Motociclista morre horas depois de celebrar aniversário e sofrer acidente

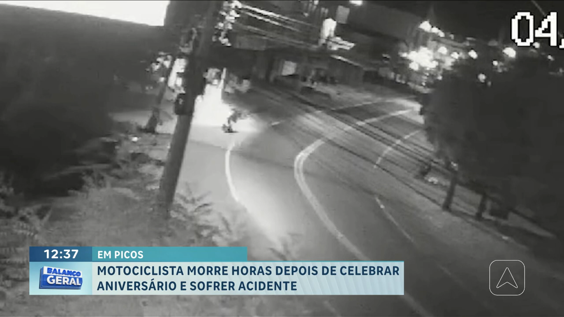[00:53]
O jovem segue pela via e perde o controle do veículo em uma curva, levando o motociclista a colidir contra uma estrutura de concreto de um bar.
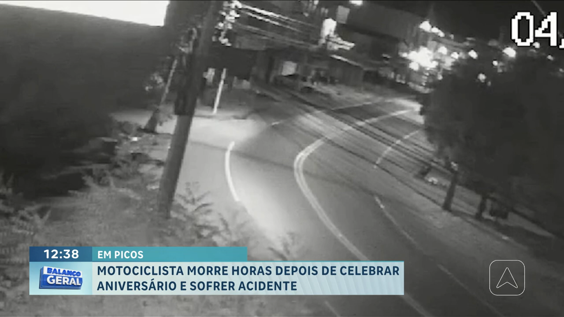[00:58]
Em seguida,
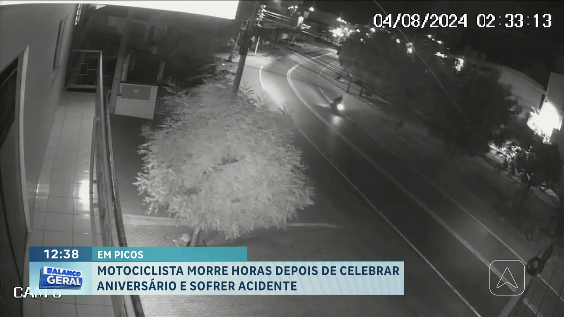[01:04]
um segundo motociclista que presenciou o acidente se aproxima para prestar socorro. Mas com um impacto, a vítima teve morte imediata no local.